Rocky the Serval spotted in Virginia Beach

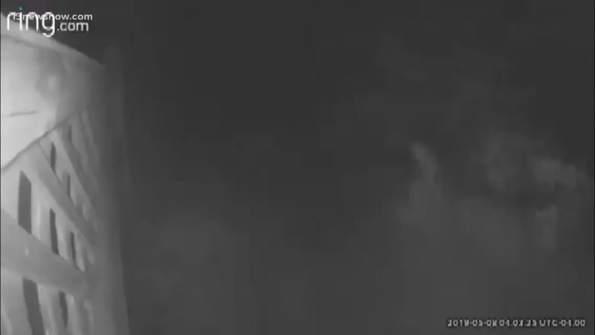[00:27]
Meander deep into the greenery of First Landing State Park and you might catch a glimpse of the exotic cat that's keeping us on our toes.
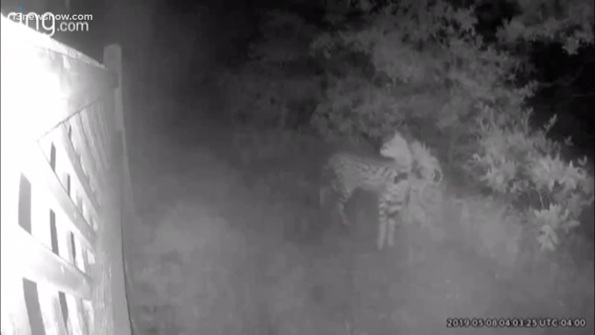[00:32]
This video from a homeowner's ring camera captured Rocky, the serval cat roaming through his backyard near the park.
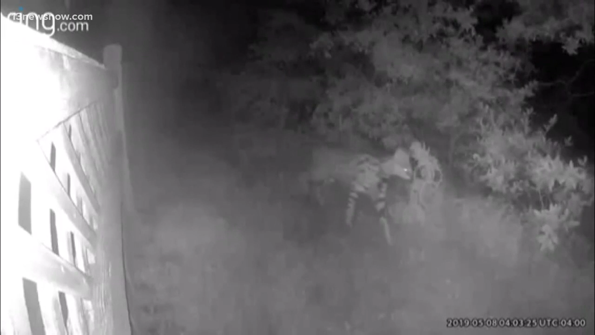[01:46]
So far, the cat seems too quick for everyone involved, leaving tracks along the campground, but always one step ahead. In Virginia Beach, Adriana de Alba, 13 News Now.